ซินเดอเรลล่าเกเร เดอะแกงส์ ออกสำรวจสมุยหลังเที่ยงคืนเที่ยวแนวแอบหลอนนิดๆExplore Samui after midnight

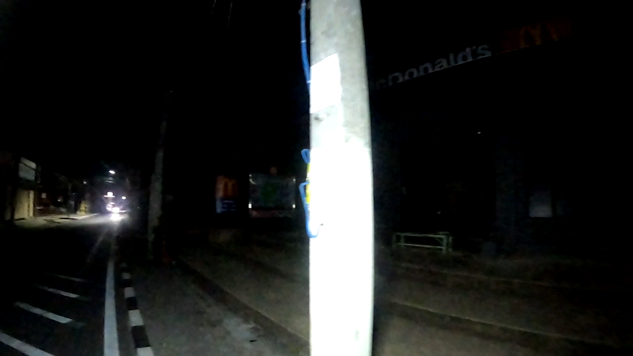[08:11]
คือปิดไปเลยอ่ะ
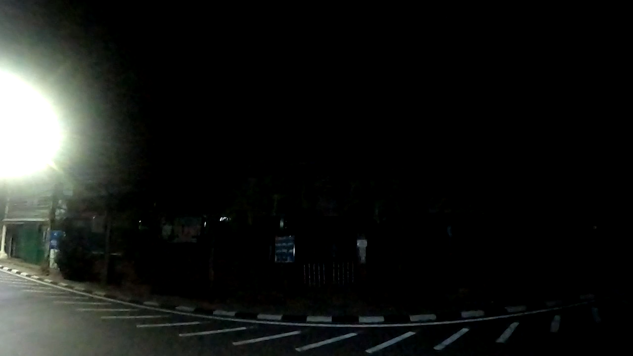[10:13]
แล้วตรงด้านข้างก็คือเป็นบาร้านอาหารกริว บารกริว อะไรอย่างๆ
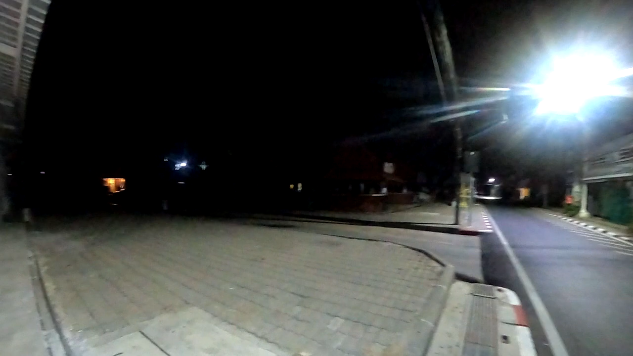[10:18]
บาตรงนี้ก็ปิดคื
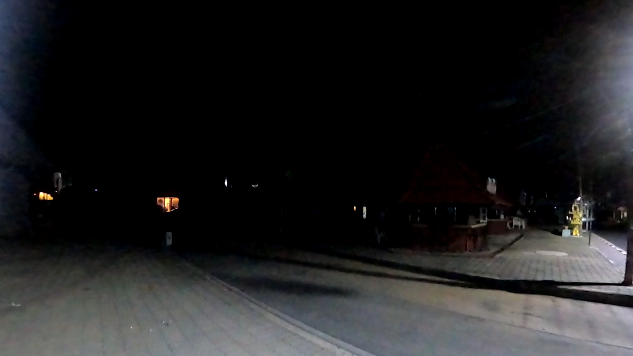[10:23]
อสภาพตอนนี้ก็คือไม่มีการขาย อักโหออะไรอย่างๆ เขาก็ปิดหมดนะเซลเว้นยังปิด อะไร
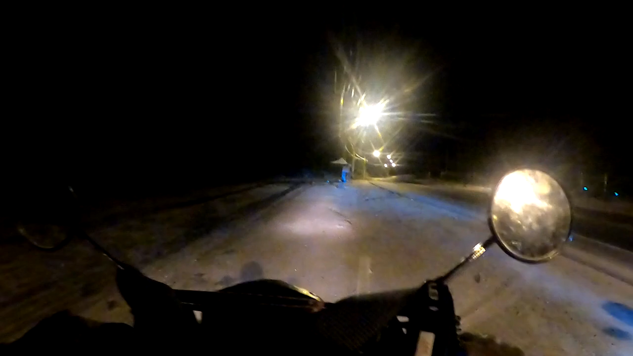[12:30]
ตรงสุดว่าหมาโดนปล่อยเยอะเนอะ อืม ตรงบุยนี้ก็เป็นหมาสุดปล่อยหมาจรจัด ว่าแถวนี้มันเปลี่ยวคนเนอะ ก็พอเปลี่ยวคนปุ๊บก็ถามัดทิ้งแล้ว ถามัดทิ้ง
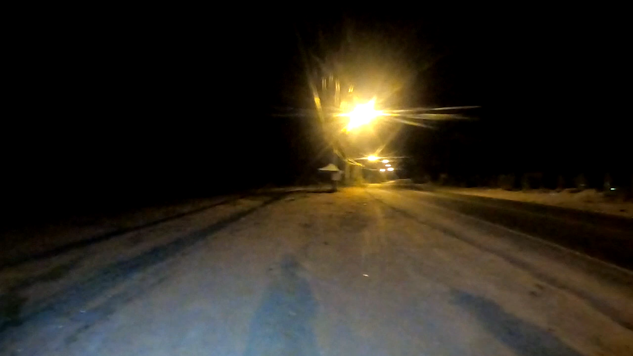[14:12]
นหวงอันนี้ก็จะเป็นโซนเวื้องวาง โซนที่ว่ามีการปักขายพื้นที่แหละ แต่คือมันยังไม่ค่อยมีการพัฒนาก็จะมีคนมาขอเช้าเพื่อนที่มาขายของช่วงกลางวันอยู่เหมือนกันนะคร
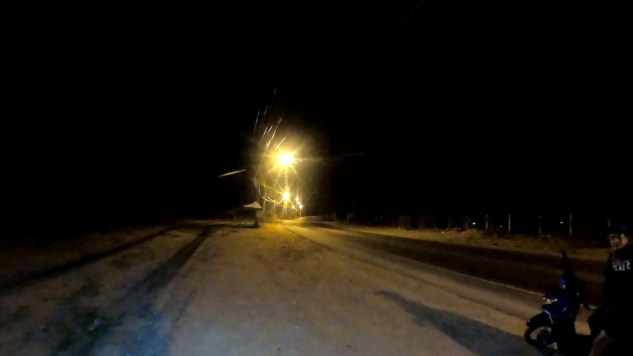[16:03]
้ำจะมี จุด ชมวิว นี้จะมี ห้องน้ำ สาธาณะ อยู่เพราะเดี๋ยวเราจะแวะ ให้ ไอดมิน น